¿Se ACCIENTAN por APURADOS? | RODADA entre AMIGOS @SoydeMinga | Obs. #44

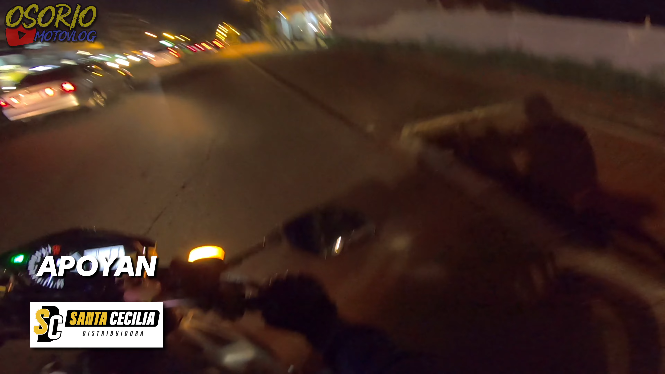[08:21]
Bueno, ya que cerraron todo el paso, gracias. Así podemos pasar tranquilamente. Y ya se reatascaron allá. Se quedaron ya ahí.